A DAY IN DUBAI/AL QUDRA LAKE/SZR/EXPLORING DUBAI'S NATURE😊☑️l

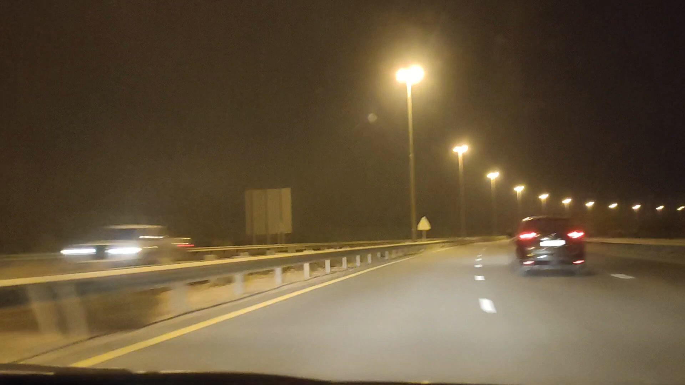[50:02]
Mema lang, Mema. Mema. O, diba? Pero bawal ang overspeeding. Ganda, diba? May mga puno. See? Ito yung daan dito sa Dubai.
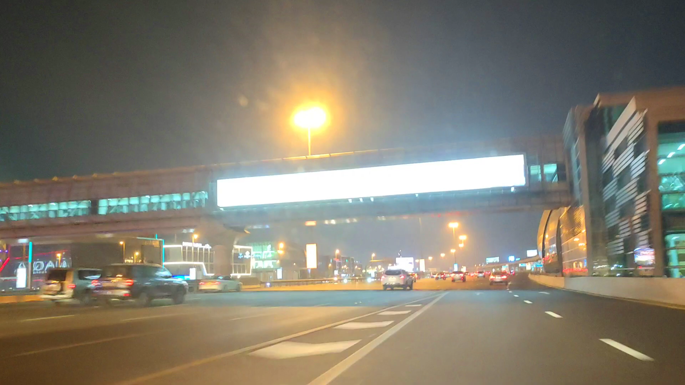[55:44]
we are now here in Sheikh Zayed Road. So these are the buildings here. This is the railway. Here you will see
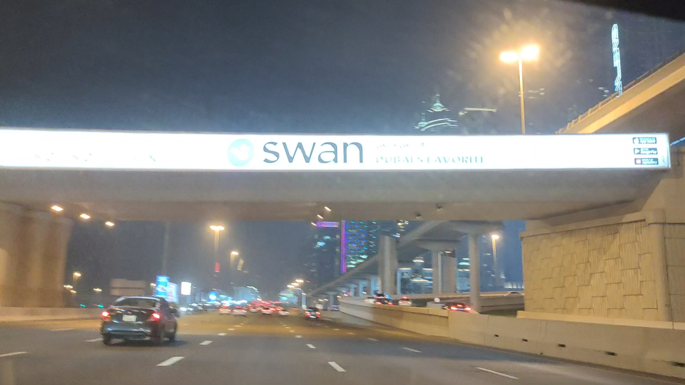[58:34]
These are beautiful buildings of Dubai. Look, guys. Look away. You can see that building there. That's the Burj Khalifa.
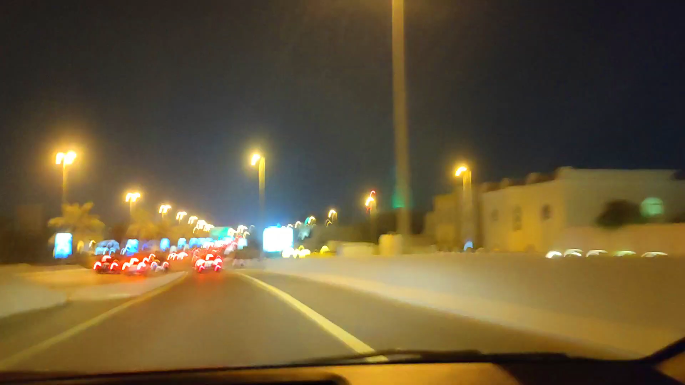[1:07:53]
The color keeps changing. That is Burj Al Arab.
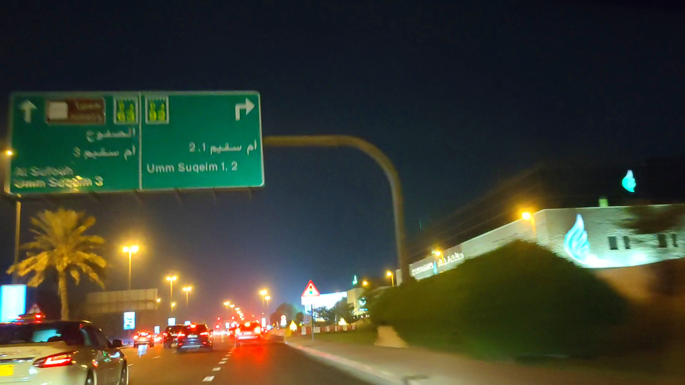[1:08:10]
The Burj Al
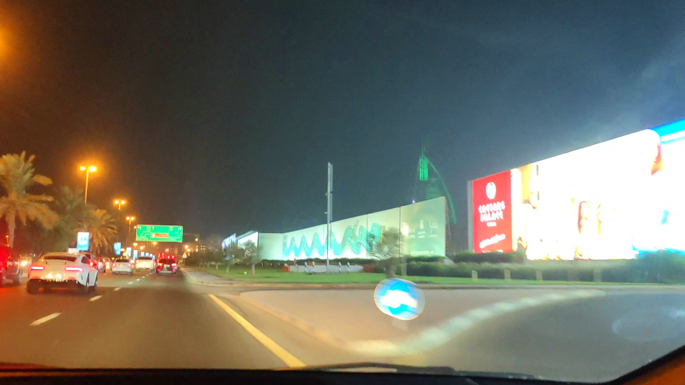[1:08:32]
Arab. Oh, the color is not changing. It's just, it's on and off.
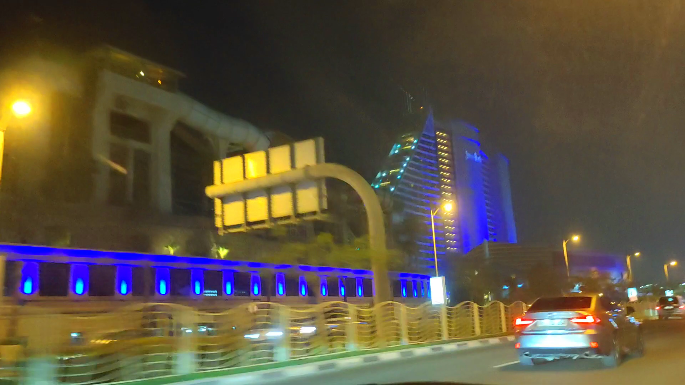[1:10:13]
This is the Wild Wadi. I thought that was a Wild Wadi, but this is Jumeirah.